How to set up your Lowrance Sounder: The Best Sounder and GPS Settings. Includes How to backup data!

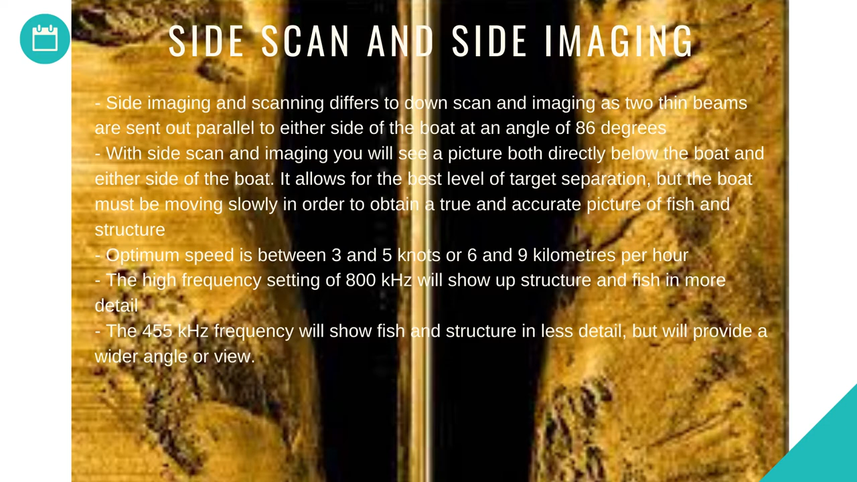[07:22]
three and five knots or six and nine kilometers per hour the high frequency setting of 800 kilohertz will show up structure and fish in more detail the 455 kilohertz frequency will show fish and structure in less detail but will provide a wider angle of view to tell the difference between a hard and soft bottom on side scan it must
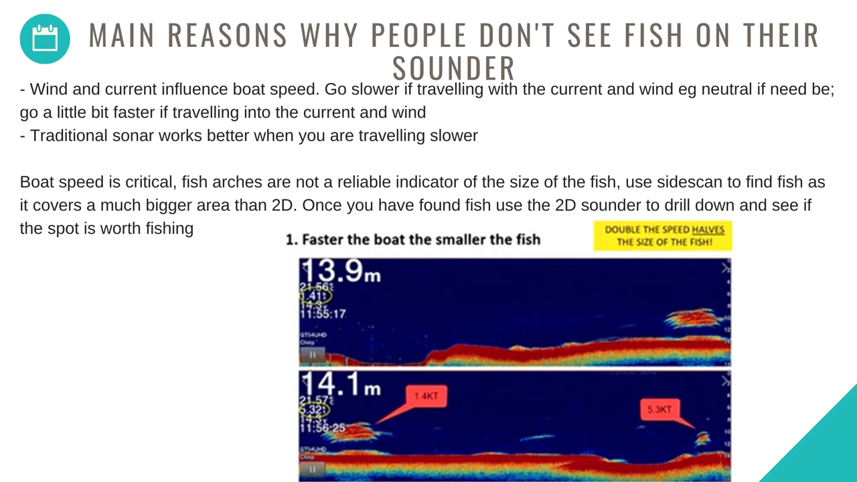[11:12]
boat speed is critical feature fish arches are not a reliable indicator of the size of the fish use side scan to find fish as it covers a much bigger area than 2d once you've found fish use the 2d sounder to drill down to see if the spot is worth fishing the faster the boat the smaller the fish
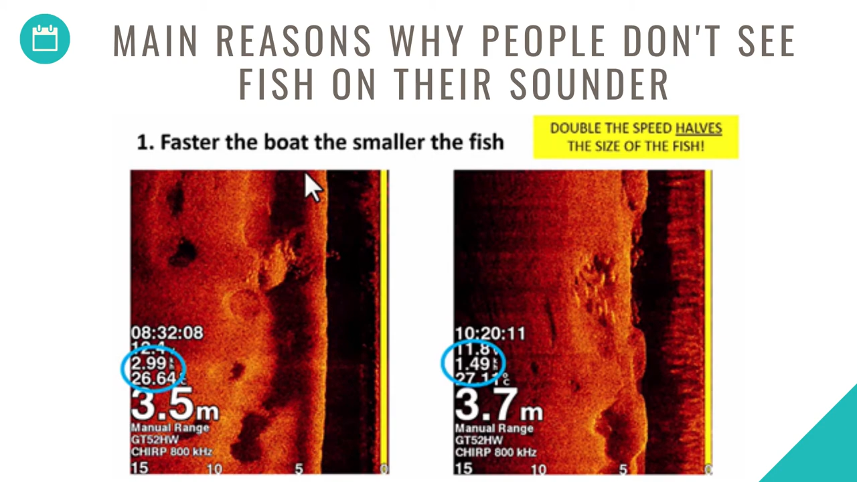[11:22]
double the speed halves the size of the fish